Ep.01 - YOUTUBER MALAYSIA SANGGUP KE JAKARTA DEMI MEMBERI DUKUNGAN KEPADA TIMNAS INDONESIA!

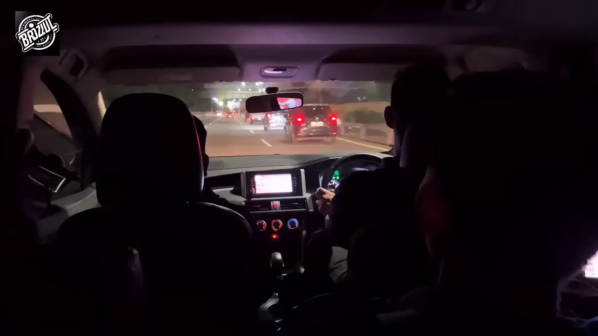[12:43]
Okay guys, kita sekarang perjalanan pergi makan bakso dulu. Abang Aldo ajak kita pergi makan bakso. Saya pun tak tahu ke mana, tapi kita pergi je. Jom. Okay, suasana malam hari di Jakarta. Beginilah keadaannya.